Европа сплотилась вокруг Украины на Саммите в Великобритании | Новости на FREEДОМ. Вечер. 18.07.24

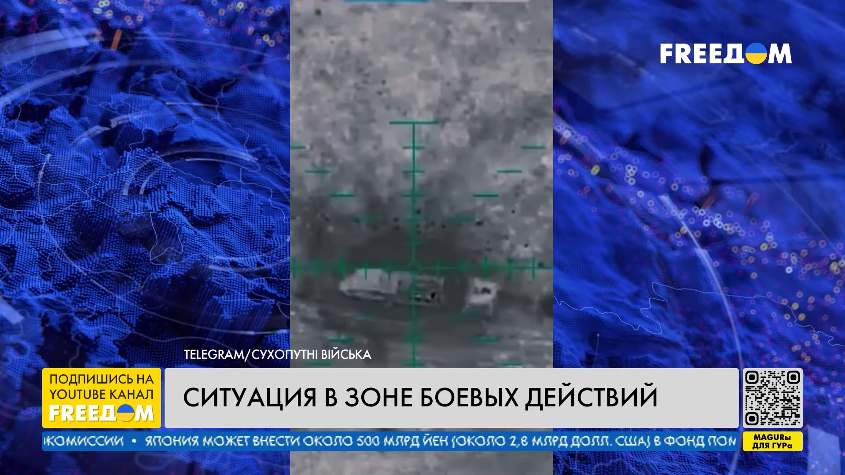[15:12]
Он заехал в воронку от КАБа, и мы поразили его двумя аккумулятивными зарядами, попали в заднюю часть. Но, в принципе, ему и этого хватило. Он сгорел.
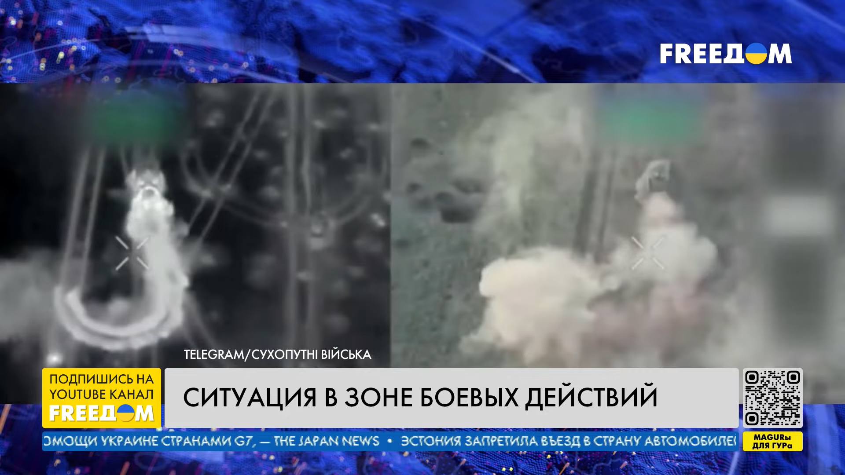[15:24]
Кроме этого, украинские десантники уничтожили танк «Сарай» россиян в районе Новомихайловки Донецкой области. Так называемый «панцерник» противника и его экипаж были остановлены и уничтожены.